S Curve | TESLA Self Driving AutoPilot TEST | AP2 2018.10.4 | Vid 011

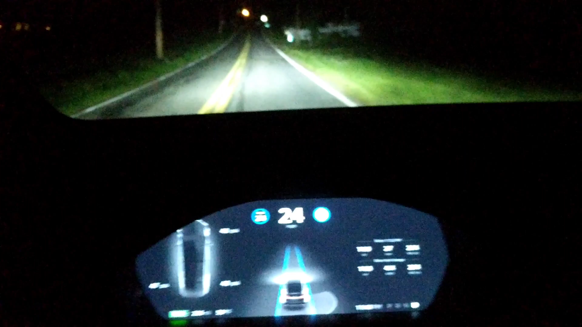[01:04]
and it's crossing it with a double yellow ah well sooner or later we'll get that more accurate and better thanks for watching